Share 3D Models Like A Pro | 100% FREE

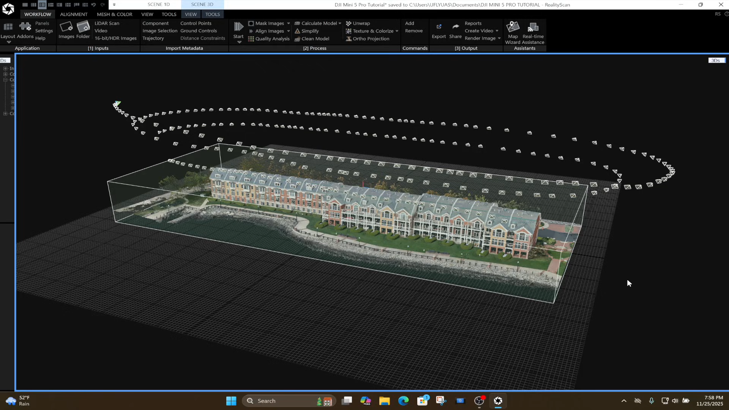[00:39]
If you want to learn how to create these 3D models from start to finish, please check the video description for the links to those tutorials. Now that we have our 3D model created, we can move on to sharing it with a client.
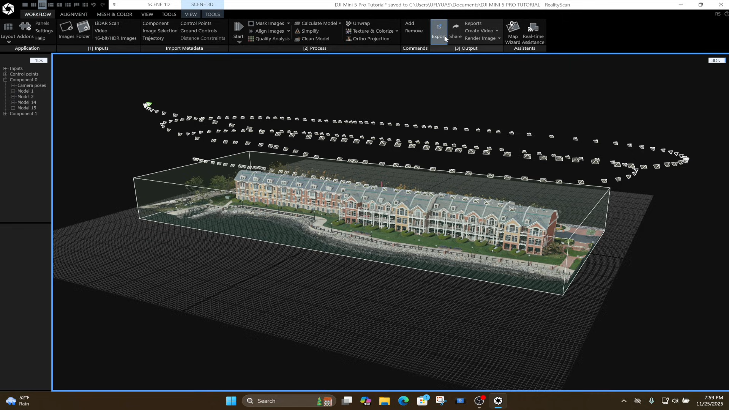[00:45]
To do this, click on Workflow and then select Share. Once the Share menu opens, choose the option labeled Upload to Sketchfab.